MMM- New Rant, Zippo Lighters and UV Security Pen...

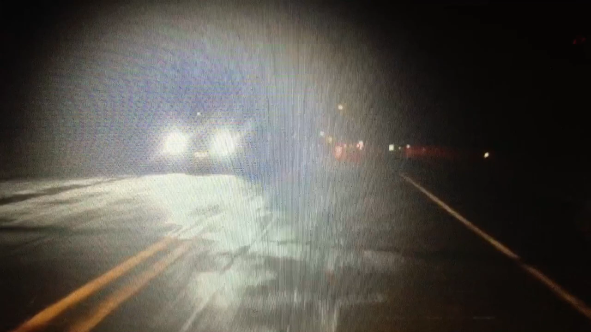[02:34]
you know what the pucker factor is on that road? It's way up there. Anyway, so a headlight aiming, you ever have a problem with that in your,